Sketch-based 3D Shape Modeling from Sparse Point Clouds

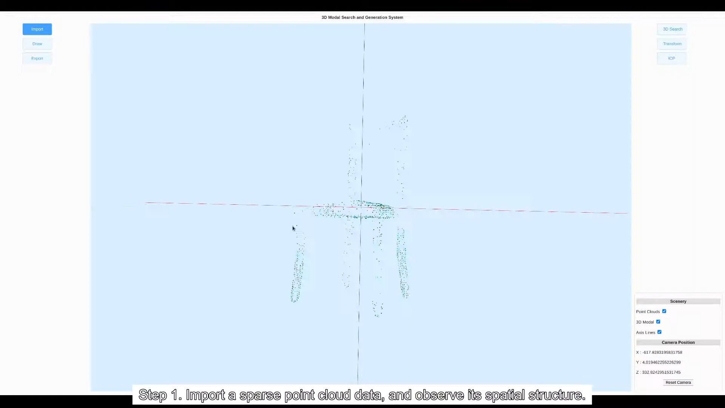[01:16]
Import a sparse point cloud data and observe the spatial structure. Step 2. Step 2.
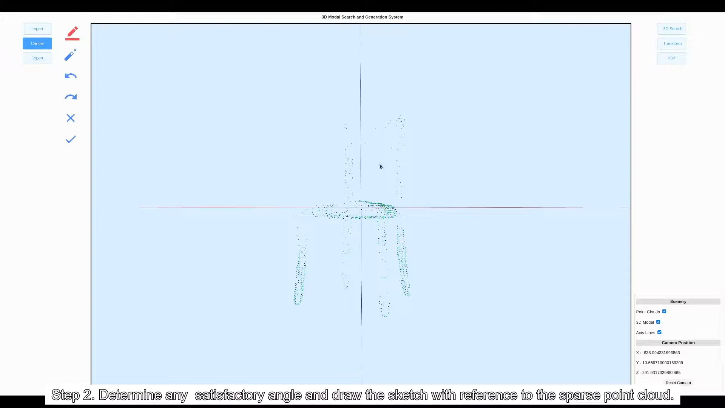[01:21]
Determine any satisfactory angle and draw the sketch with reference to the sparse point cloud.